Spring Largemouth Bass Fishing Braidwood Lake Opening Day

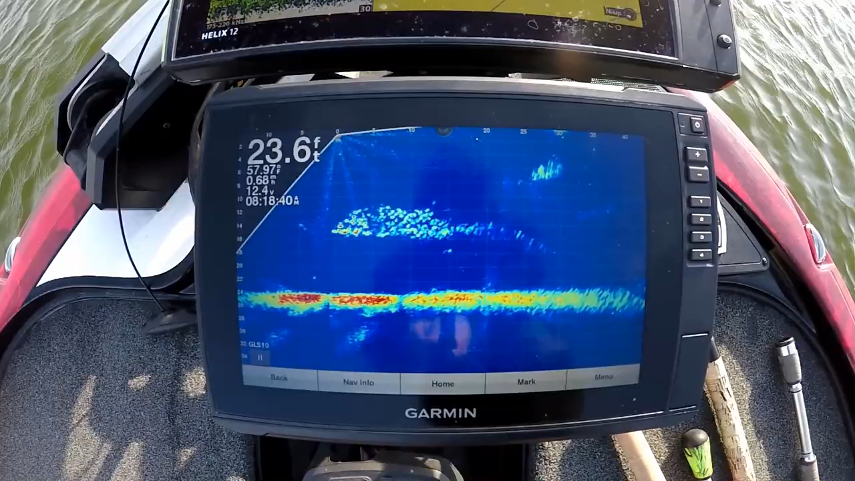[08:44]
On screen: depth 23.6 ft
With the live scope, I was able to see some of that where those croppy were out there. We didn't take any time to catch them, but definitely saw that.